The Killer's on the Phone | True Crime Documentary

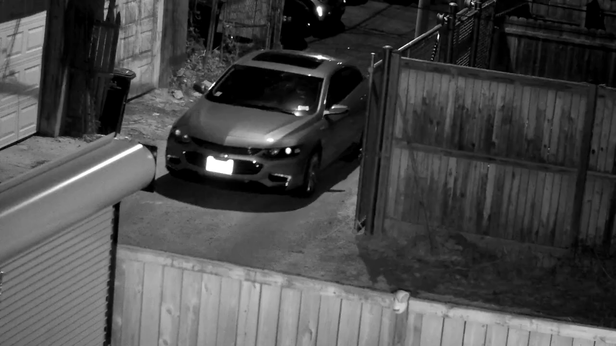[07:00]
An officer spotted Kwamein and his car broken down in an alley. The officer ran his information, saw the alert, and brought Kwamein down to the station for questioning.